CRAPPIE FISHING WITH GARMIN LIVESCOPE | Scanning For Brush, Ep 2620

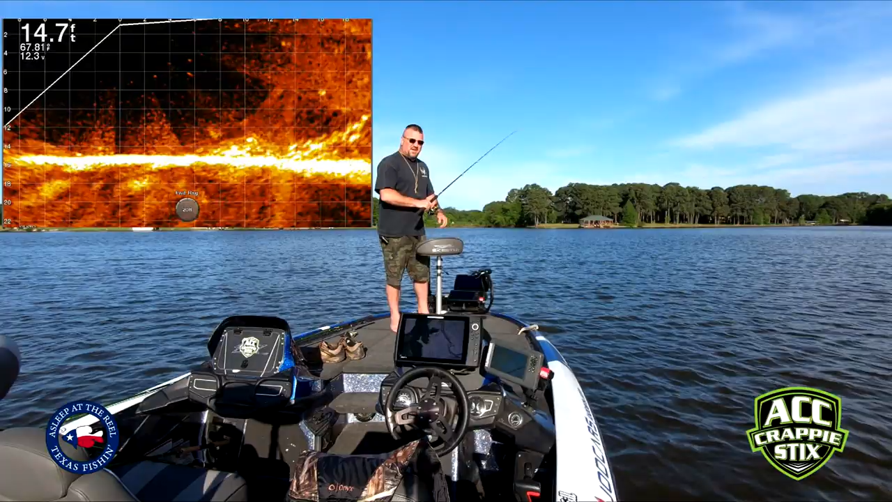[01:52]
On screen: depth 14.7 ft
scanning so I'm gonna turn my back here to look at live scope but I'll put the the live scope the active captain version of it on online here for you
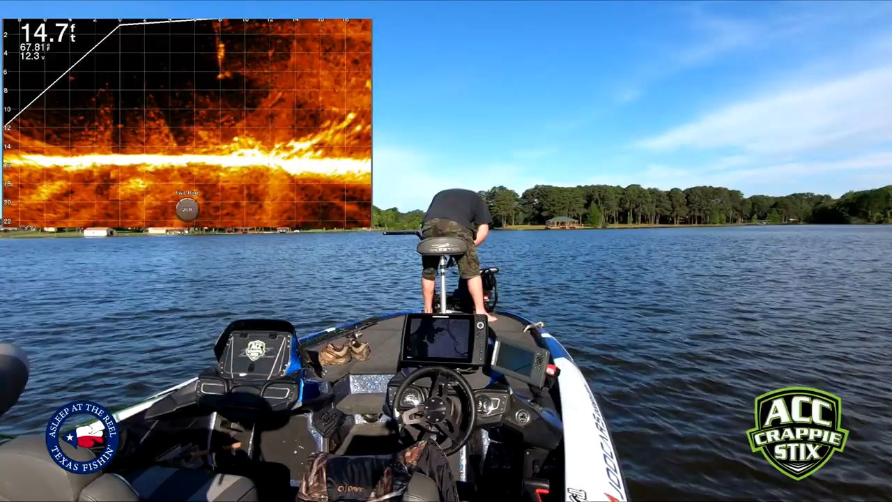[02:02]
so first thing I'm gonna do is go to menu depth range and I'm gonna change that down
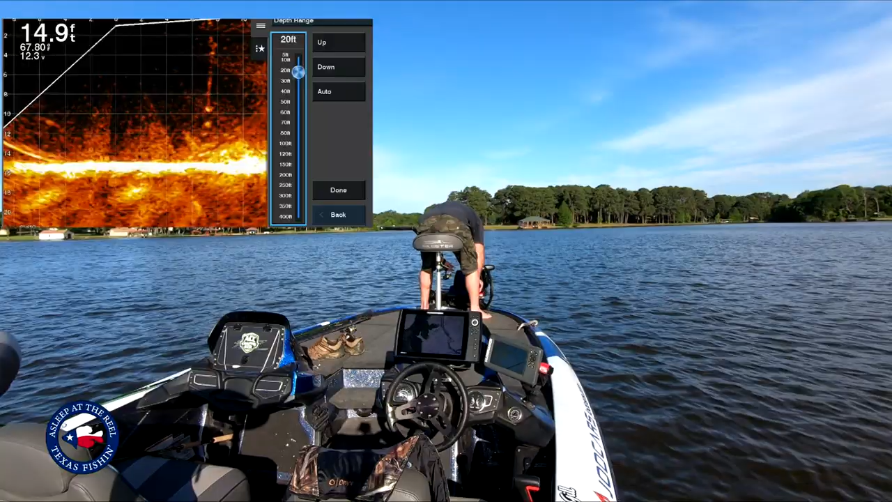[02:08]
On screen: depth 14.9 ft
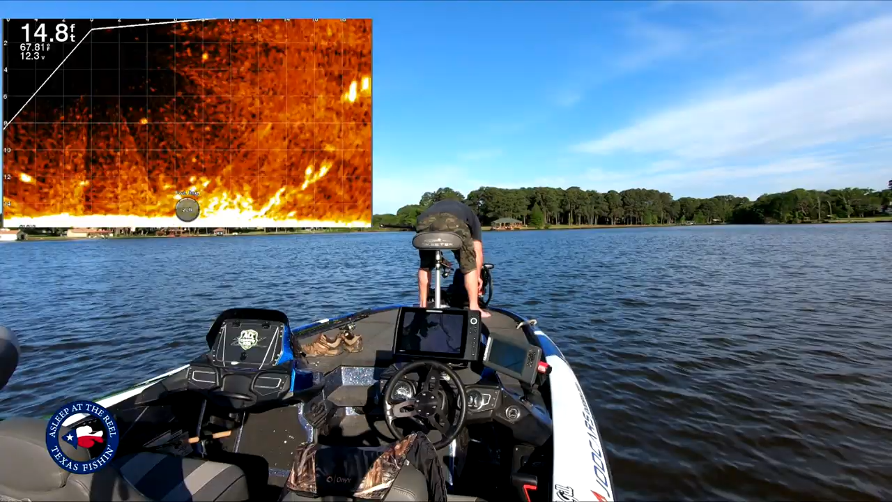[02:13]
On screen: depth 14.8 ft
what this does this provides me is a bigger picture I got a jig down there and let me just see if I can catch that little fish right there before we walk out of here
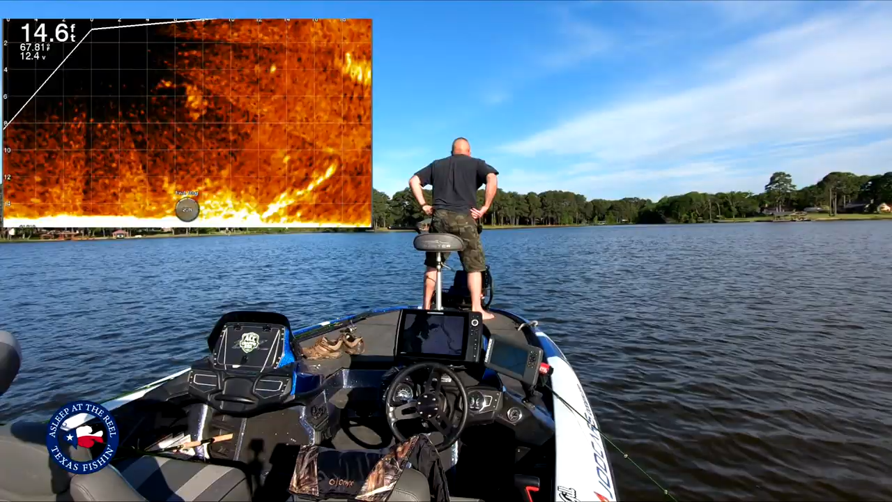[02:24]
On screen: depth 14.6 ft
so guys what I'm gonna do at this point is you can see I'm up to 20 yards out I'll go ahead and scroll this out to about 70 yards now you see it's really really blurry over there just fuzz
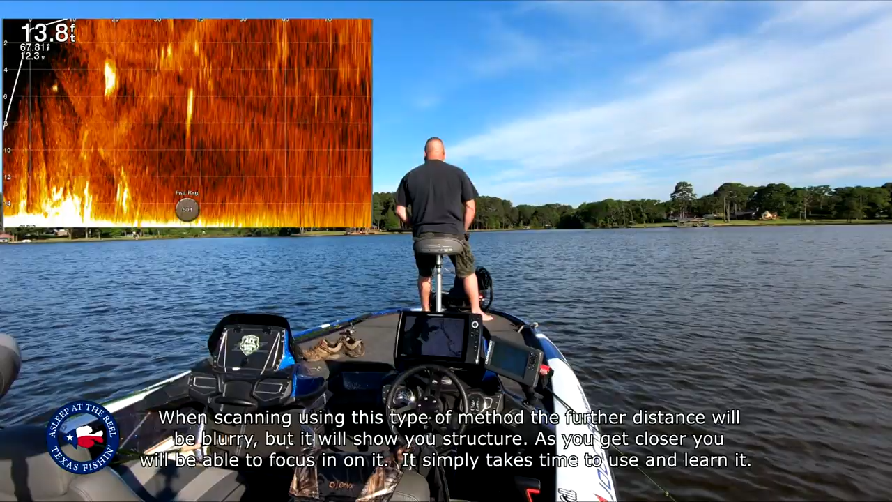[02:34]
On screen: depth 13.8 ft
but what it's gonna do is allow you to see brush out in
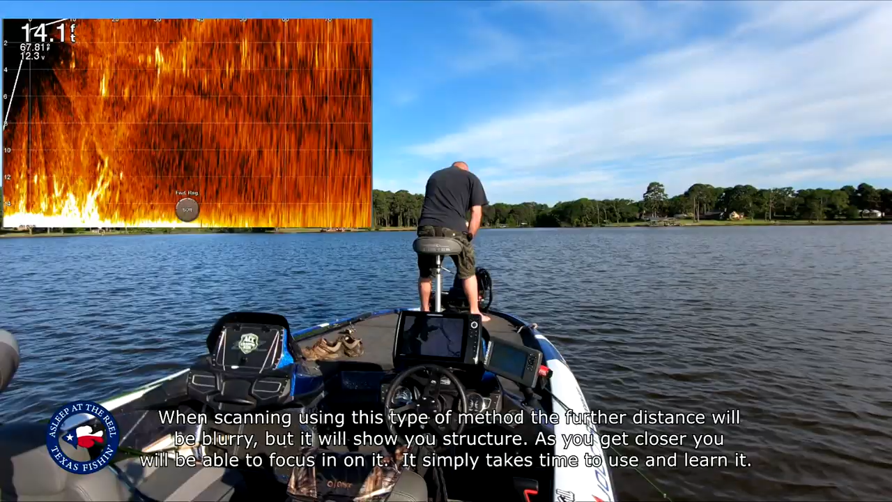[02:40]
the in the pet in the future so uh see look at there there's actually one 30 yards out right there so we can go on here I can move on up to 30 yards or a little bit before there oh yeah PVC pipe there we go
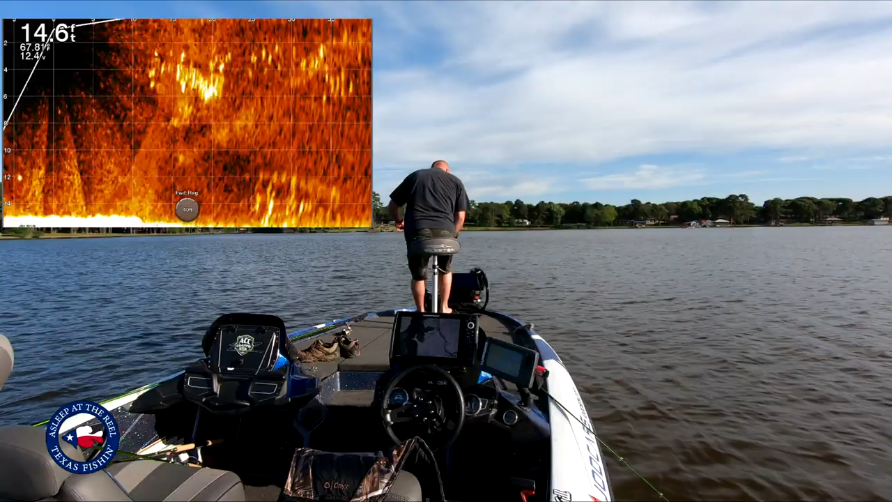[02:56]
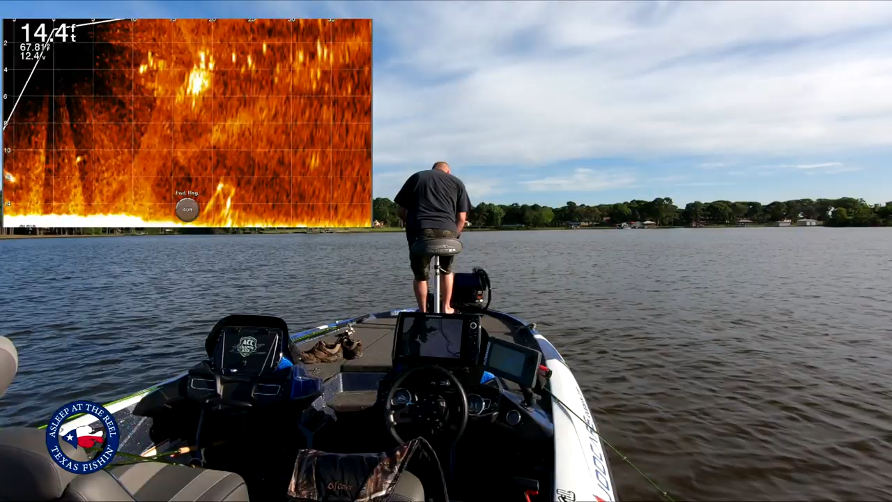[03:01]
once I get it to the 20 range I'll zoom into 20 that gives me a much bigger picture there's some good-sized fish down there so I'm gonna stop here hit my uh I'm gonna fish this for a minute guys got him
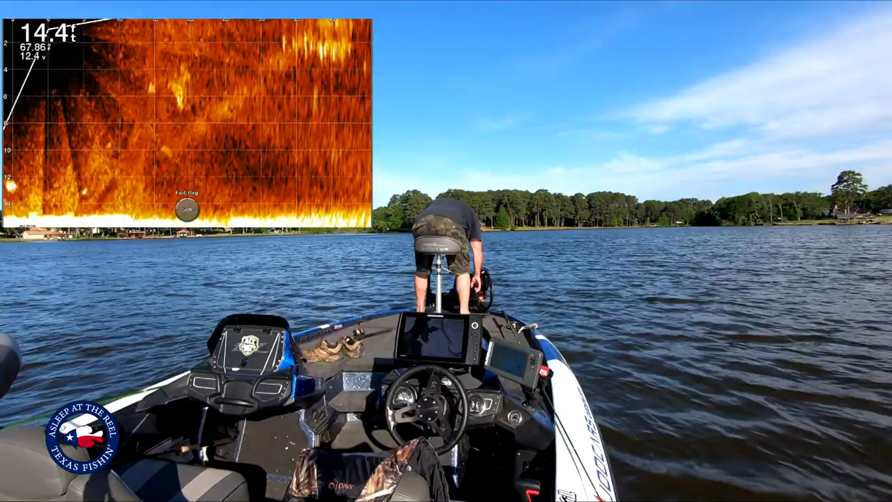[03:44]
let's scroll out here at about 80 feet 90 feet start looking around
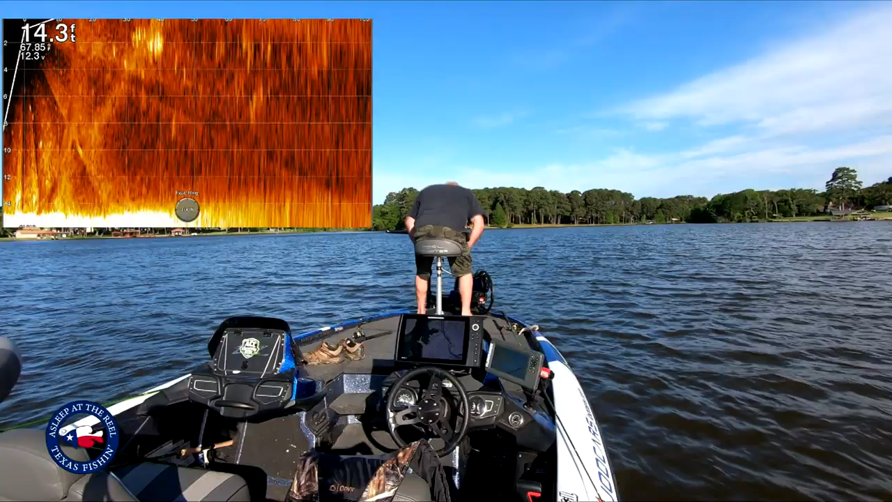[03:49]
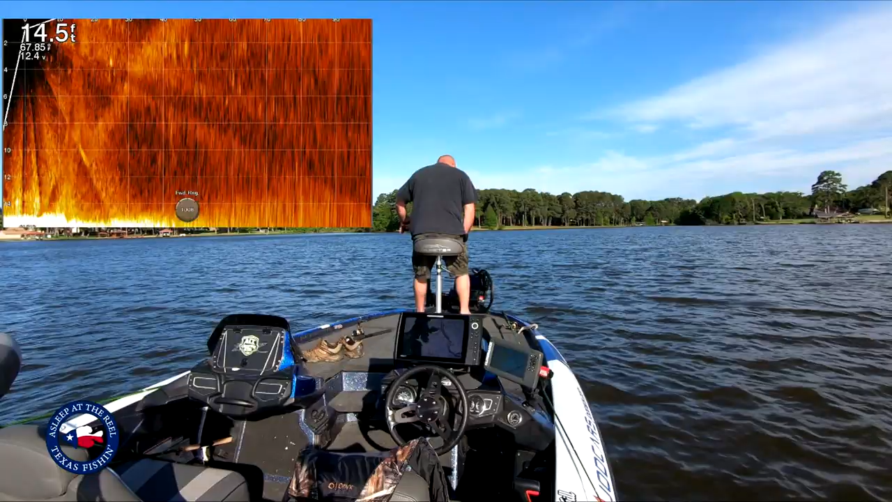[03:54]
On screen: depth 14.5 ft
don't see anything way out there that's what I just left
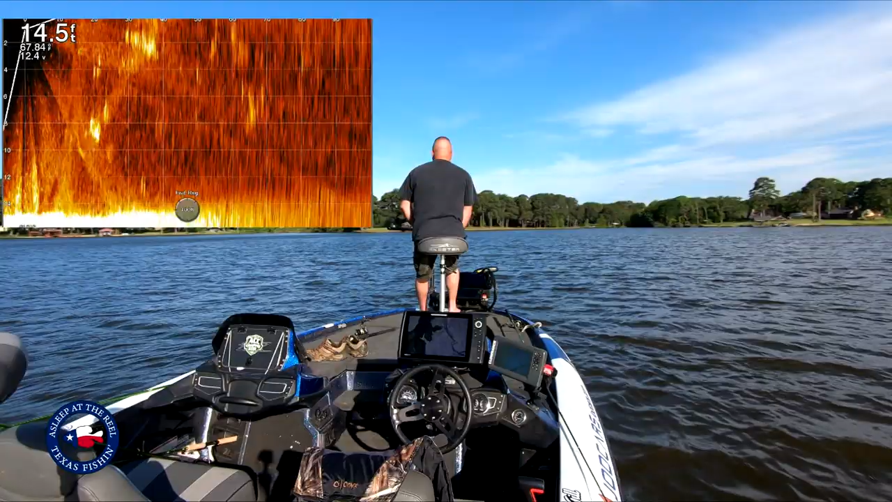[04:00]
scrolling out this way all the time I'm just moving this around and there's something about 40 feet
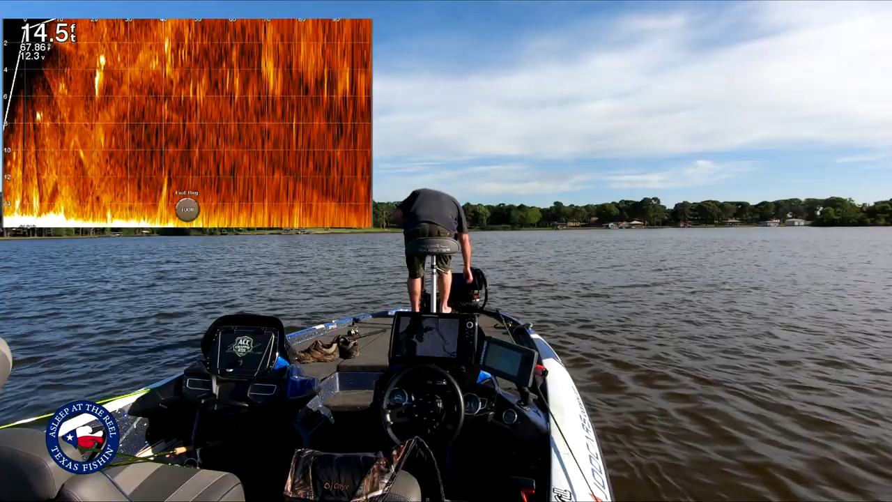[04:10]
On screen: depth 14.5 ft
so you'll notice I mean sometimes it could it could be a bait ball guys you just don't really know until you get there you'll
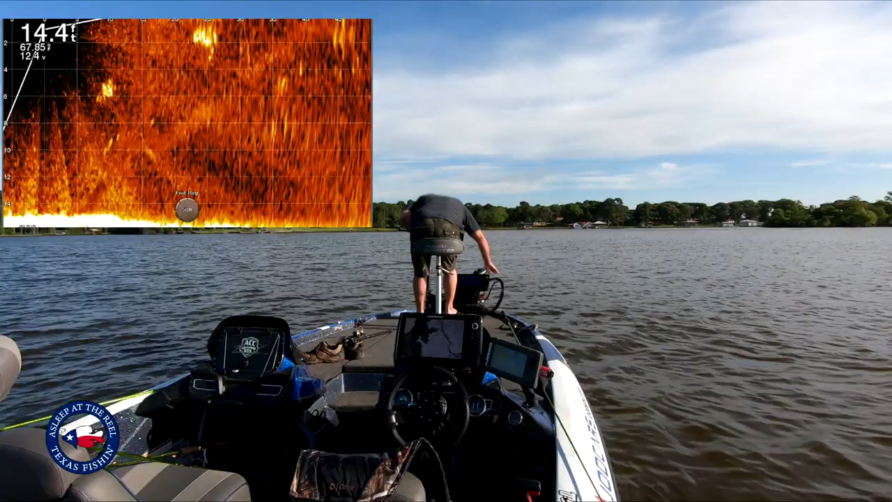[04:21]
learn to you see what structure looks like so yeah it's a little brush pile looks like
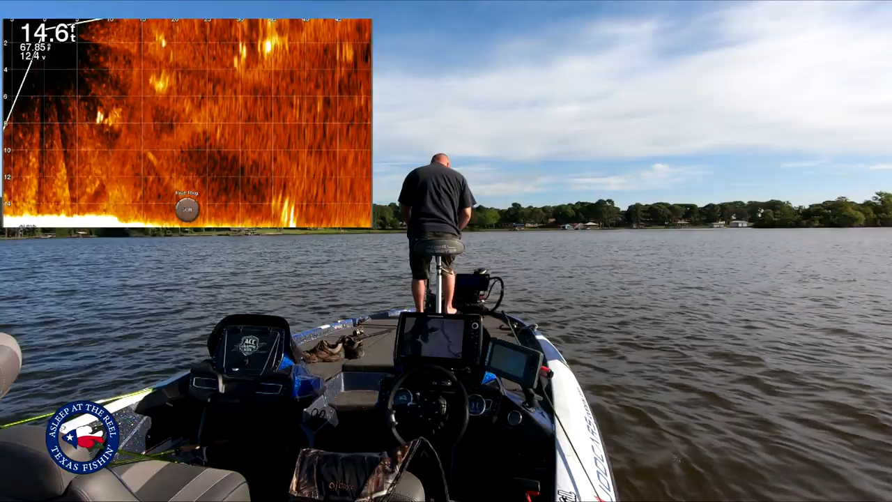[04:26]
it's still not all that clear go ahead and move my depth range
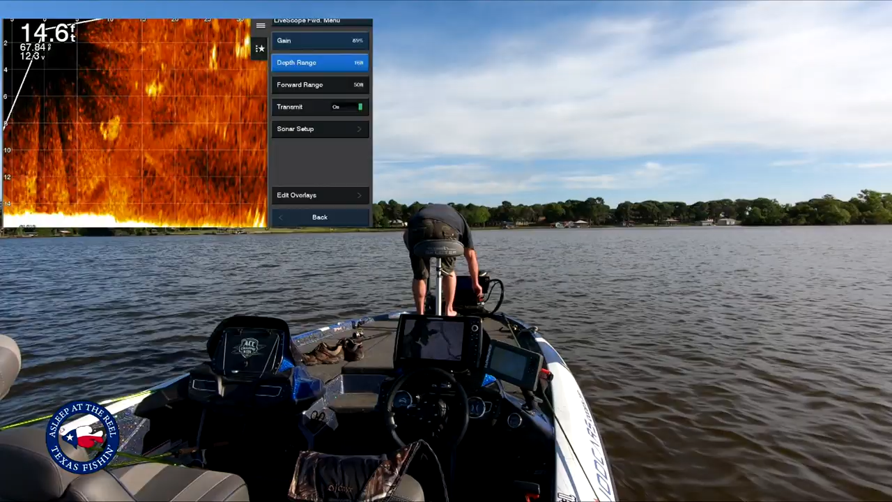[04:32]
down just a tad or up a tad rather so there's that one little stump 20
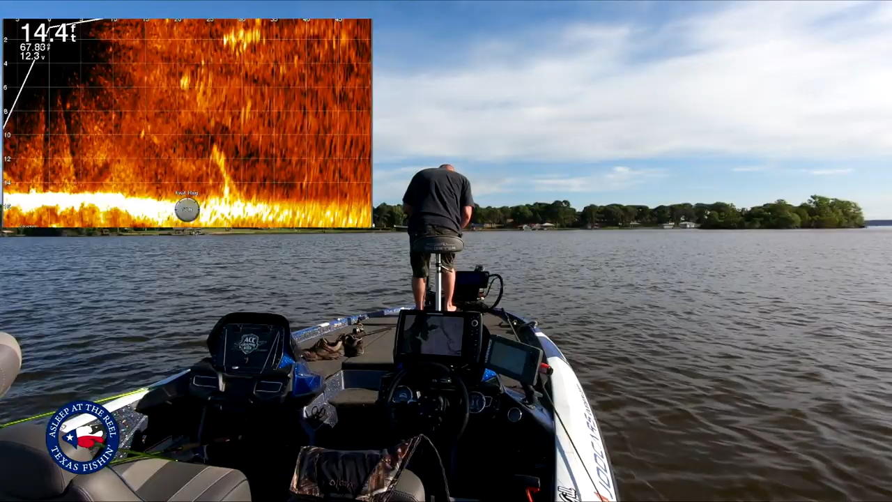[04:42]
feet that's cool where let's see I don't have that on my get my thing so I'm gonna mark that get right on top of it